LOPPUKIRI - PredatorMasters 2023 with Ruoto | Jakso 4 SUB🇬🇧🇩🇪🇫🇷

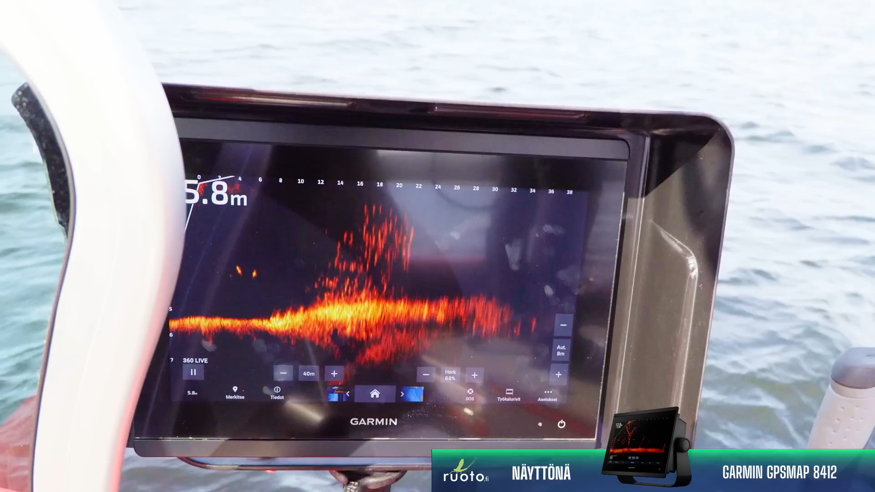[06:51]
Tarkoittaa, että mä voin käytännössä pudottaa vaan mun jikin. Kato. Nyt menee jiki siellä, katsotaan.
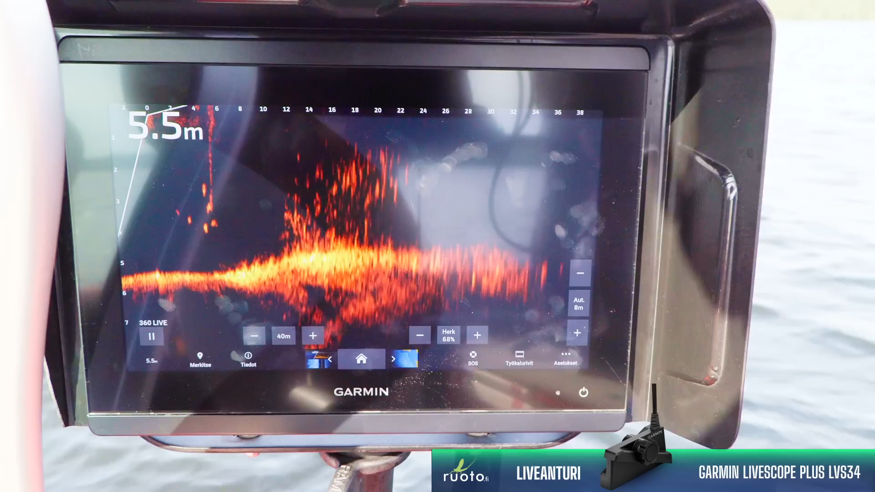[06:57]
On screen: depth 5.5 m
Ei, saadaanko ottamaan?
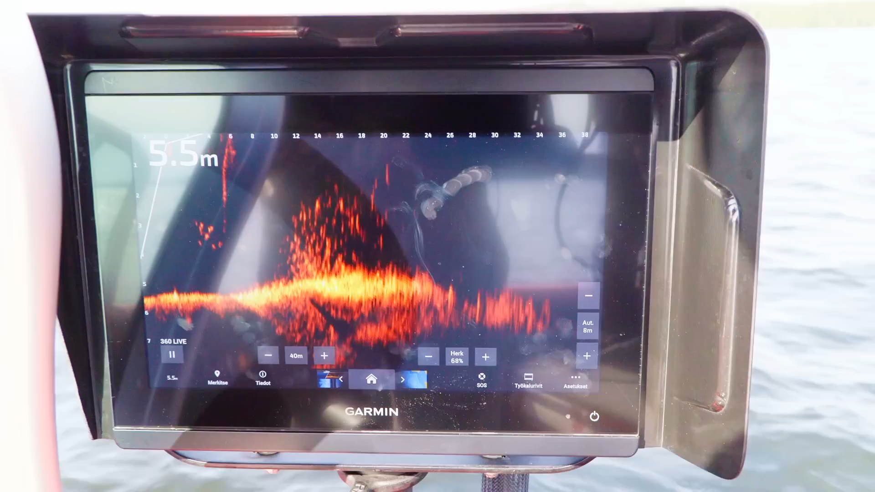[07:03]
On screen: depth 5.5 m
Ei ole hirveellä syönnillä vielä, huomaako?
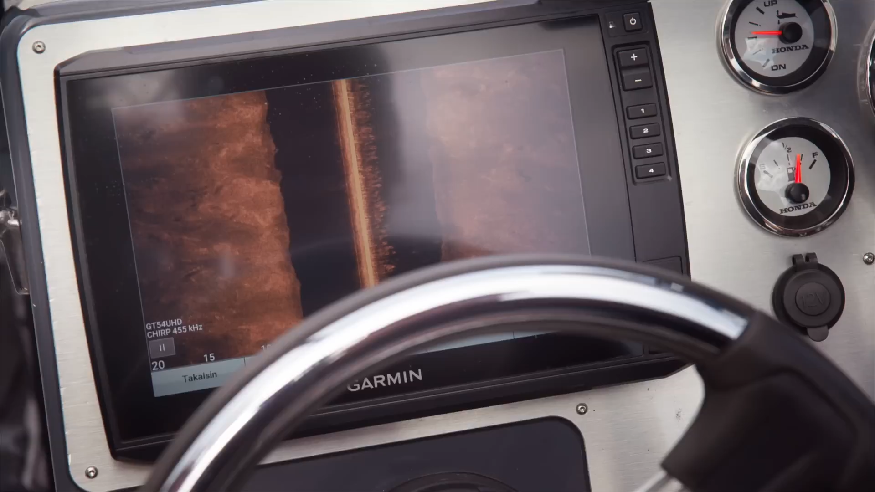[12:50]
Nyt kun katsotaan viistolla tätä pohjaa, niin tässä on tosiaan aika paljon struktuuria. Siellä on kaiken näköistä rakennetta, on pikku kumpuu vähän kaikkialla.
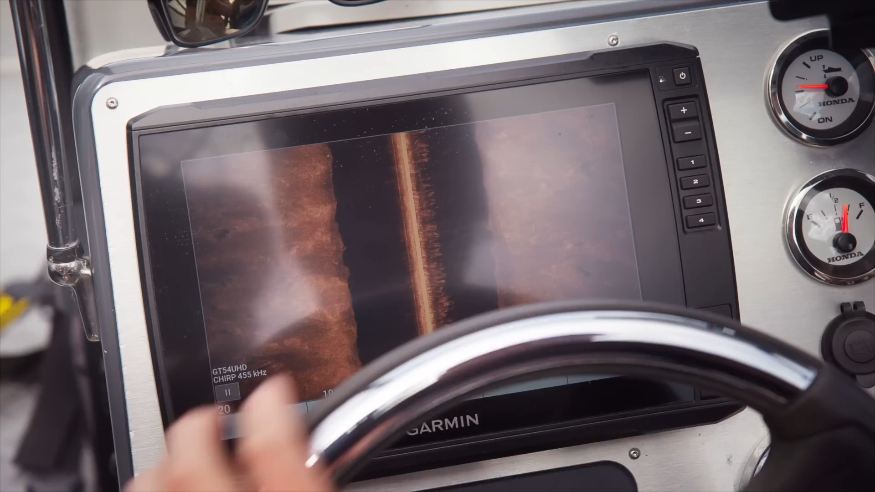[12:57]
Pikkukalaa siellä täällä näkyy. Että... Joo, tässä on tehty selkeä valinta, että täällä on tätä syvää vettä,
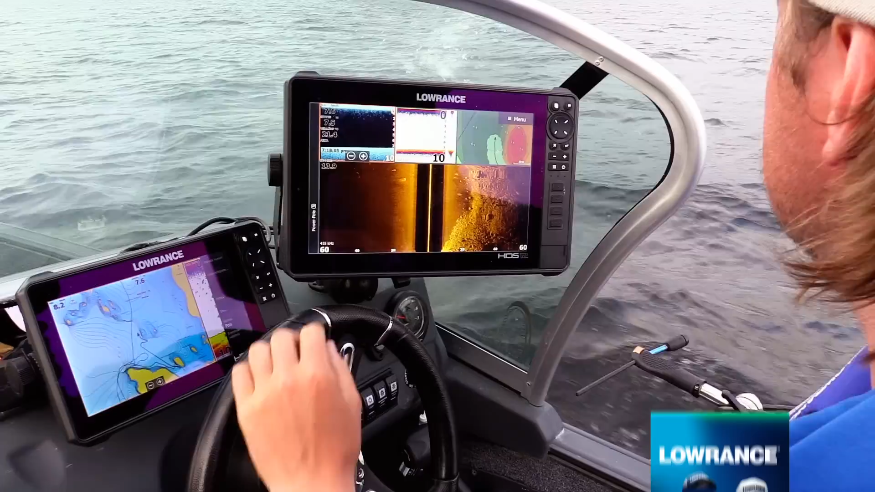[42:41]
Etitään tässä vähän kovempia pohjia, mahdollisesti kivikon reunoja, että jos löydettäisiin joku hyvä ahvenpaikka ja ajetaan tuolla Lourensen HDS-12 livellä ja siinä on sitten AI-31 anturi perässä. Pystytään ihan hyvin käyttämään tämmössä niin 60 metriä puoleensa ja nähdään,
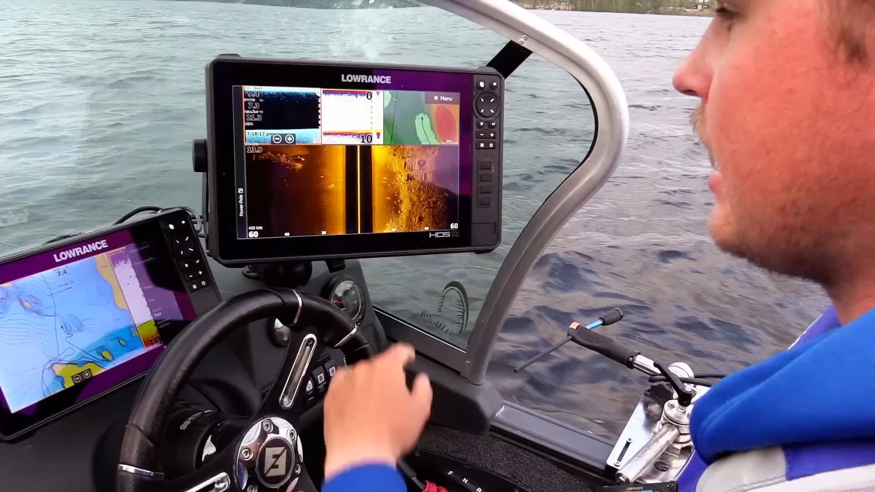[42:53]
että siellä on isot kivikot jää oikealle ja vasemmalle jää toinen tonne, jatkuu pitkälle ja katsotaan tähän,
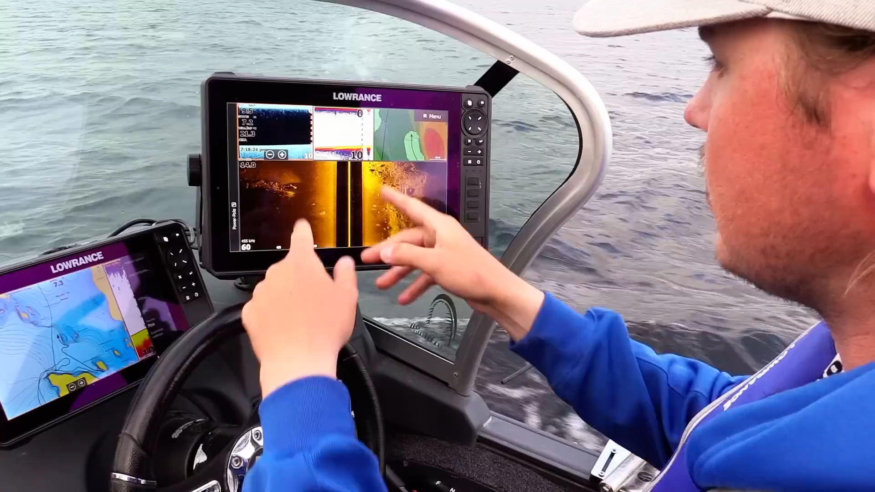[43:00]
jos jäisi joku hyvä tämmönen kivikkojen väli, niin koitetaan siitä käydä vähän kattoa, mutta on helppo etsiä kalaa ja kalapaikkaa varsinkin,
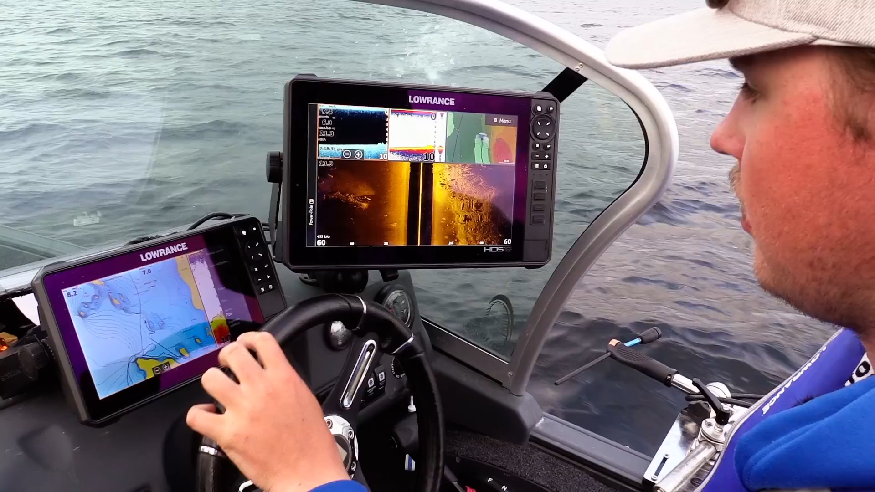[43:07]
kun ajetaan näin isoilla rangeilla, niin pystytään kattaa iso alue kerralla, kun ajellaan.
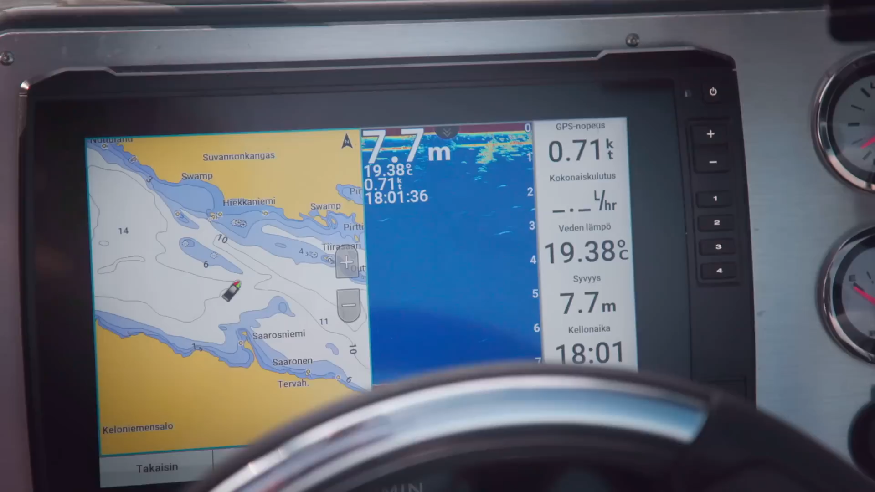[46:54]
On screen: depth 7.7 m, water 19.38°C, speed 0.71 kn
Tässä on tosiaan pintakivi, tämmönen isompi matalikko keskellä sisäselkää ja sitten se putoi tänne itse yli kymppiin.
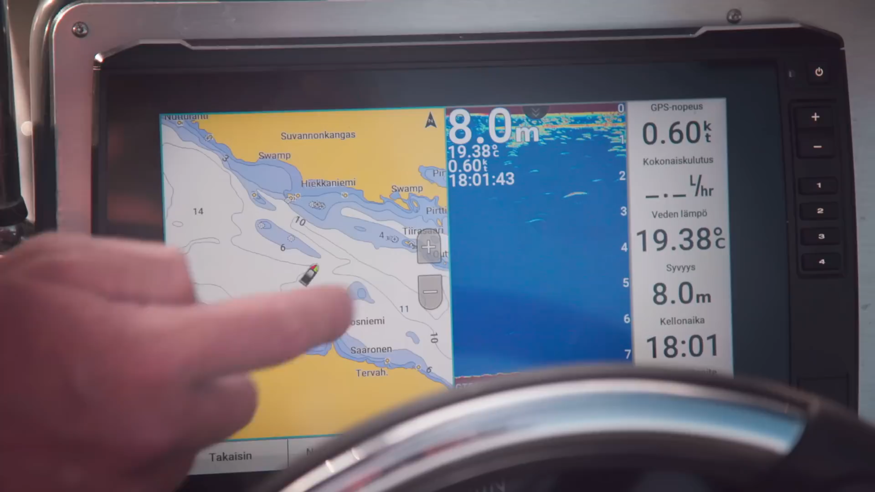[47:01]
On screen: depth 8.0 m, water 19.38°C, speed 0.60 kn
Niin onko tämä tämmöinen aika tyypillinen ahvenpaikka sun mielestä? On, se on tyypillinen ahvenpaikka esimerkiksi, niin kun, mistä kannattaa niin kun ahvenia ensisijaisesti lähteä uudellakin paikalla hakea,
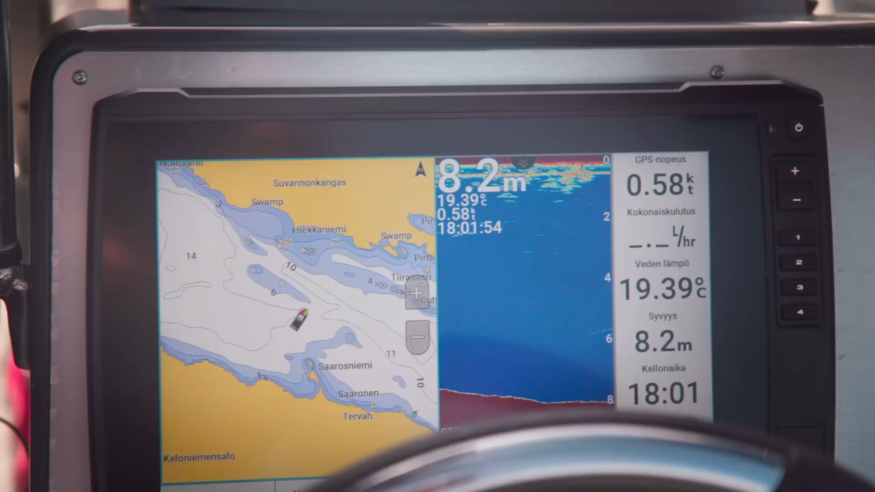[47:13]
On screen: depth 8.2 m, water 19.39°C
koska toi on selkeästi semmoinen paikka, mikä kerää ja tulla tosiaankin tänne tuulen puolelle, eikä sille, että mennään sinne, mistä se tuuli ottaa ekaksen matalikon vastaan, vaan mennään sinne loppuliuun puolelle, jolloin se kerää huomattavan paljon sitä syöttikalaa sinne.
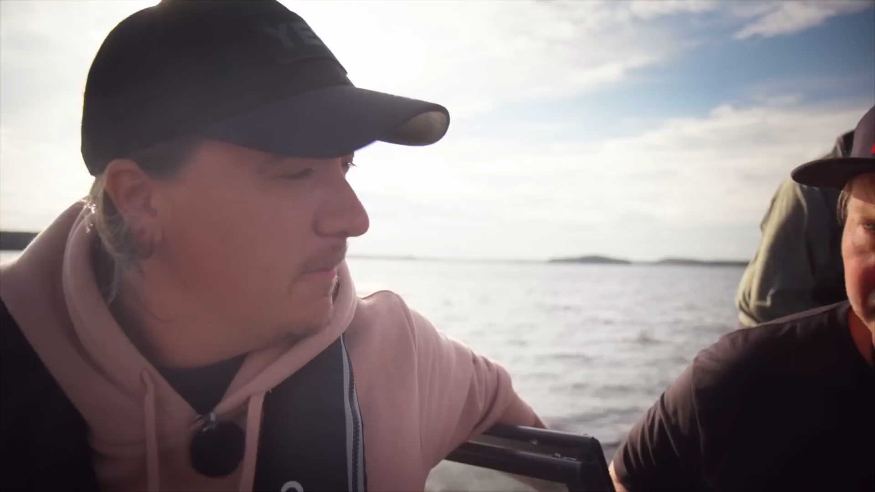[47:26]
Niin. Et isot ahvenet, isot kuhat, ne kerääntyy kyllä ihan varmasti tälle alueelle.
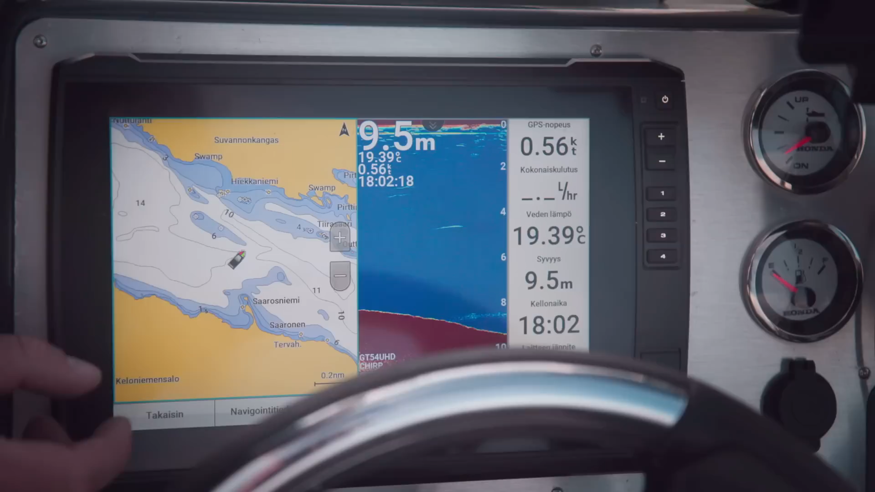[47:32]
On screen: depth 9.5 m, water 19.39°C
Katsotaan sitä vähän isommassa kuvasta koko aluetta.
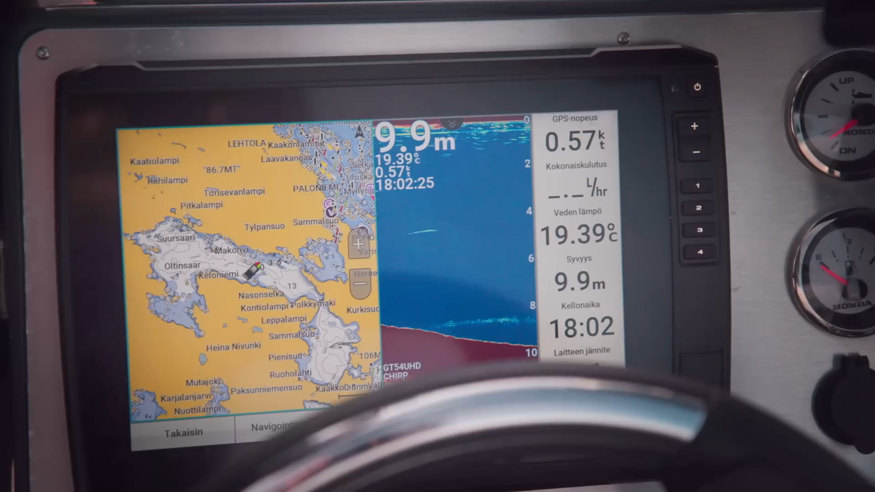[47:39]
On screen: depth 9.9 m, water 19.39°C, speed 0.57 kn
Tämä on mun mielestä hyvä niin kuin siisti nähdä myös se paikkavalinta, minkä rapala on tehnyt. Ne on lähtenyt myös aika erilaisille alueille.
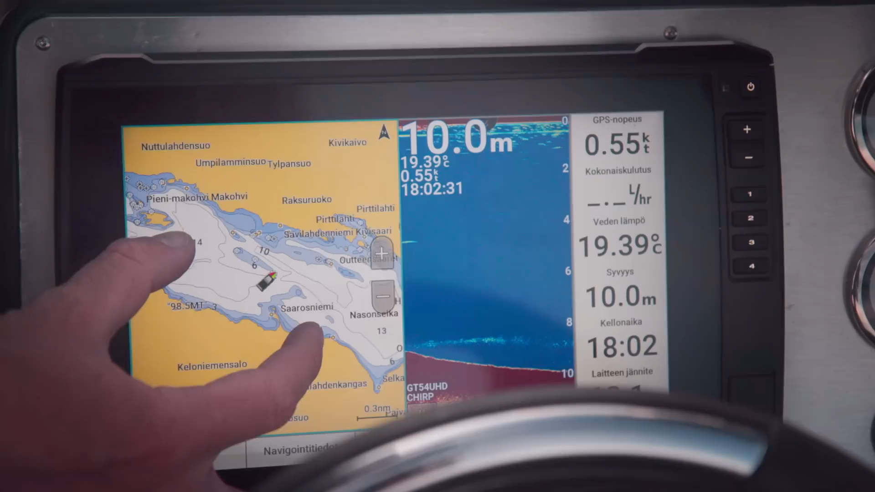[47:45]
On screen: depth 10.0 m, water 19.39°C, speed 0.55 kn
Tämä koko tämä alue tästä järvestä niin on syvän veden puolta.